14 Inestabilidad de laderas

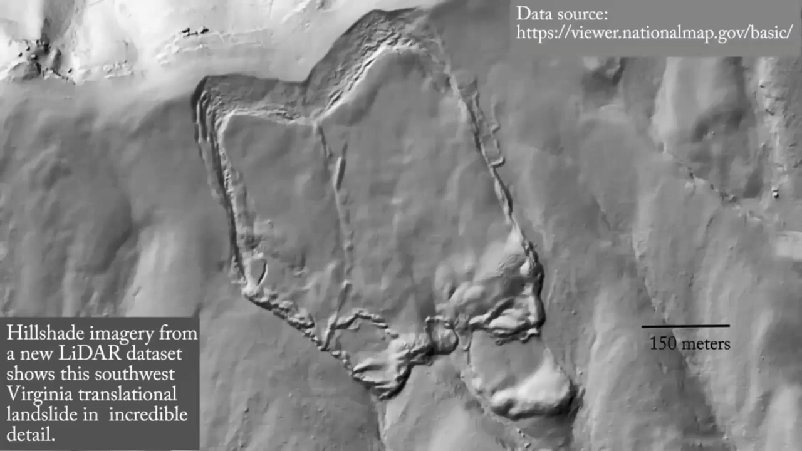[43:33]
ahora aquí tenemos LIDAR, LIDAR es un láser a veces los árboles no nos dejan ver la vegetación no nos deja ver qué es lo que hay abajo
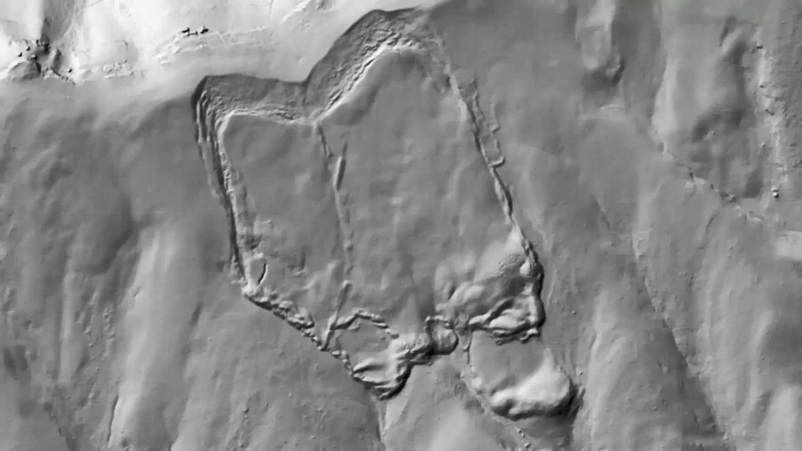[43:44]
y lo que se utiliza es datos LIDAR así es como se ve sin LIDAR
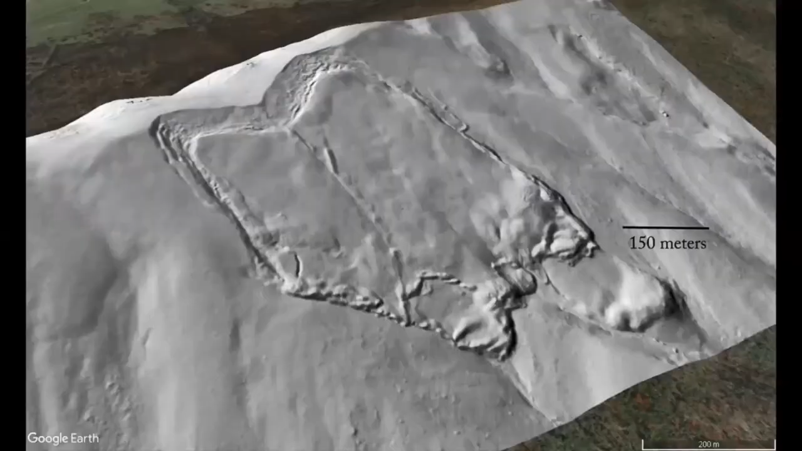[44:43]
y ahí está el pie irregular ¿no? ¿por qué?
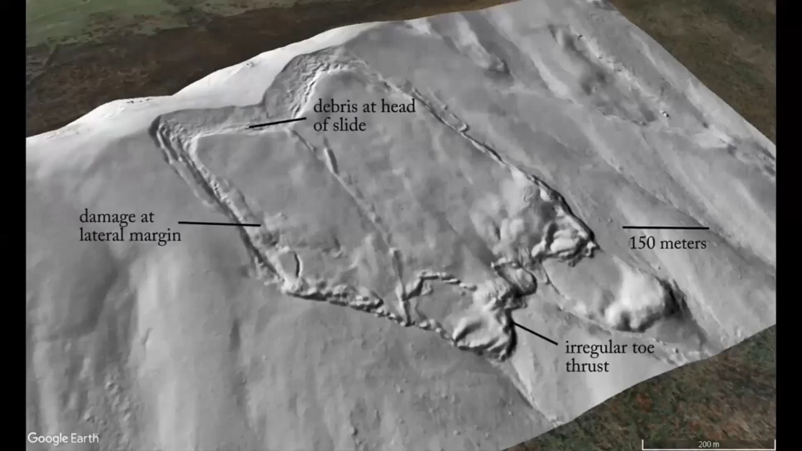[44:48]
porque pues no todo se mueve de manera tan homogénea a veces hay obstáculos ¿no?
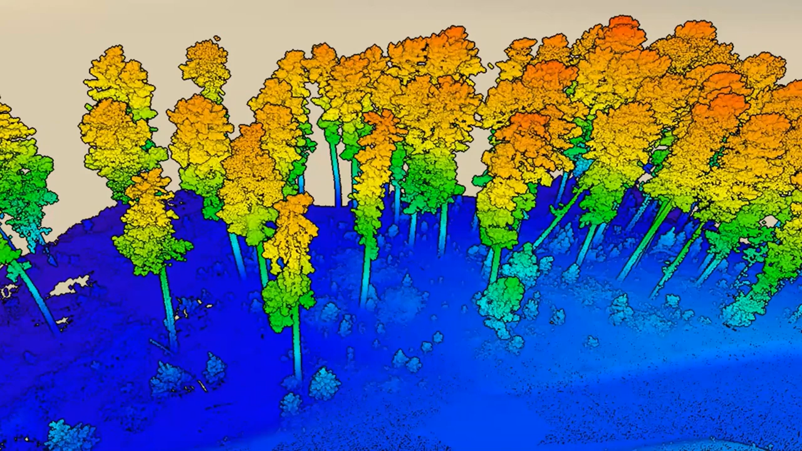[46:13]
terreno la forma más cercana a lo que es el verdadero terreno